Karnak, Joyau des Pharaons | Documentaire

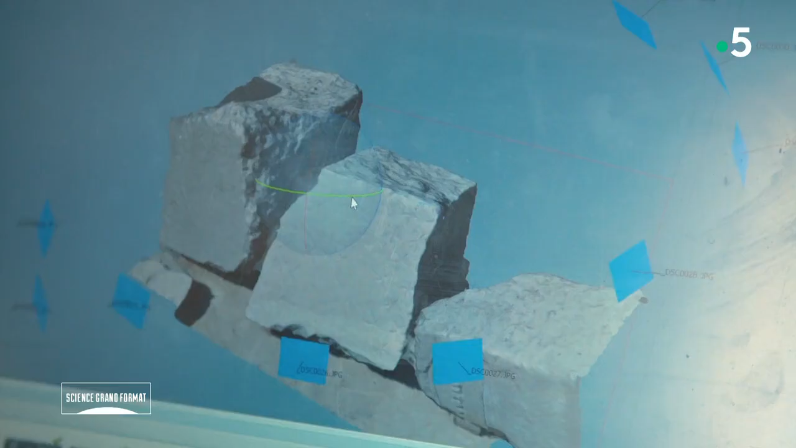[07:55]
va venir nous produire un modèle 3D.
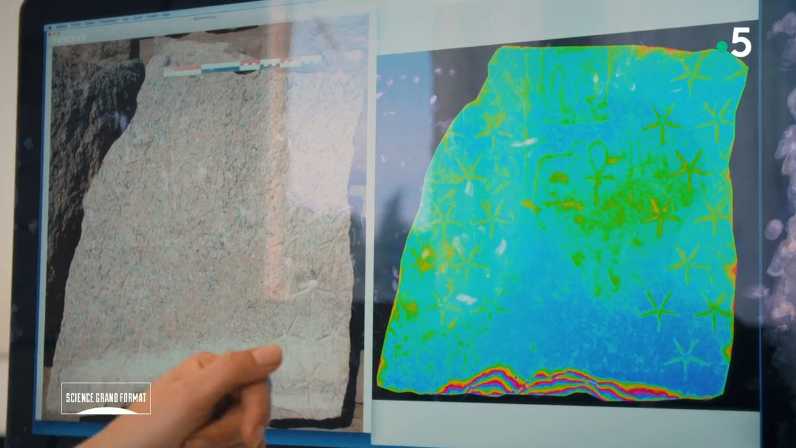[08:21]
Nous pouvons voir très clairement le décor étoilé avec la présence
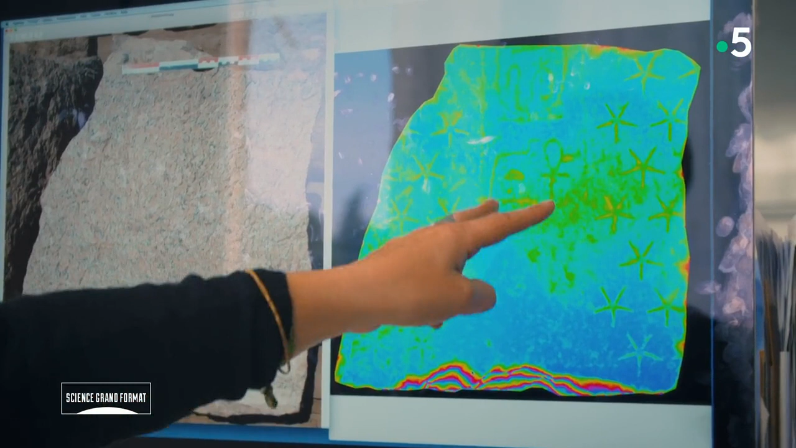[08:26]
de la colonne centrale d'inscription et ici le nom royal de Thoutmosis III.